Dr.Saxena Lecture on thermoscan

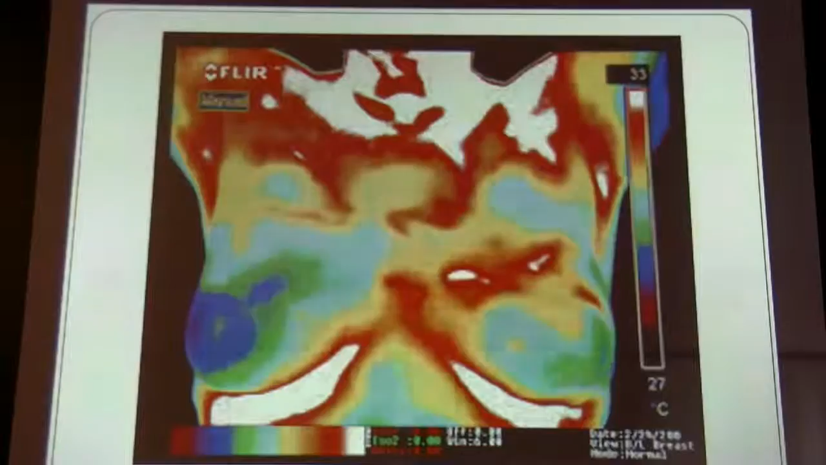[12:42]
On screen: scale top 33°C, scale bottom 27°C
This is one of the areas where probably if you can do a VAPS, because this kind of images we compared with the other modalities of MRI as well as mammography, and the people who had normal mammography, they still reported this kind of features as such. And this is a brief difference between what is mammography and what is thermal imaging.
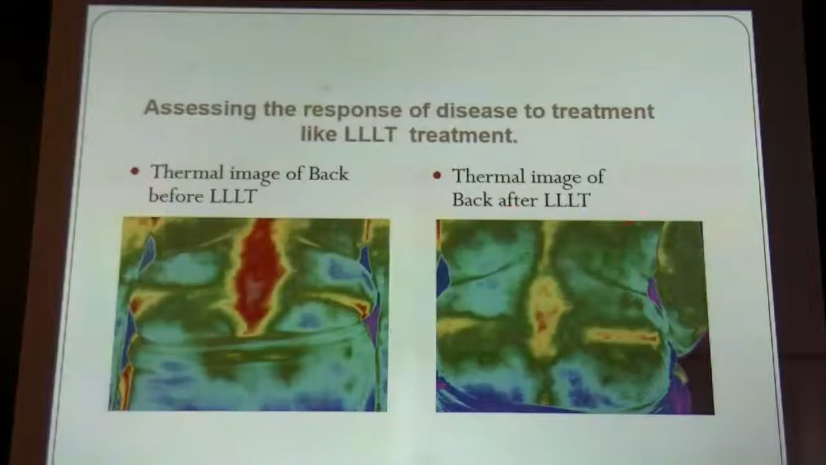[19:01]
it took a week or 10 days, but she's still on the follow-up answer. This is what is the person. And I know after a hectic, you had a hectic time, you're coming from all the way from space, and you may be having some pains here and there. And by the time you just do a thermal scan, you pick up these hot spots here.
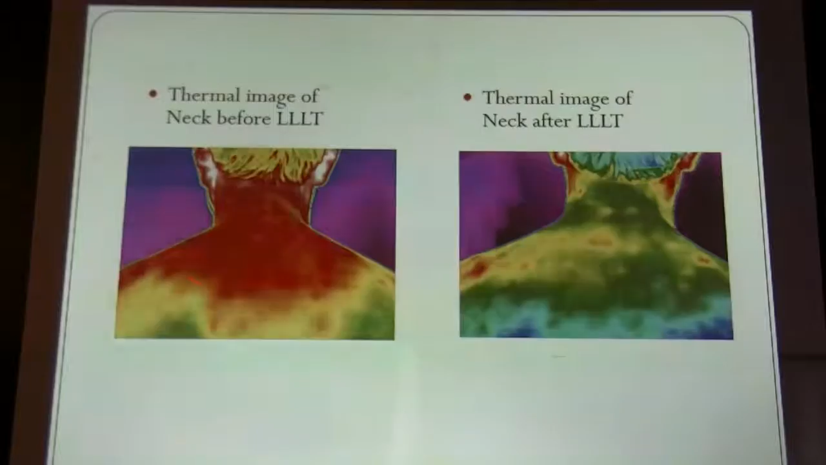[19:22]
And after the therapy is something like that. We do some pain management with fix as such.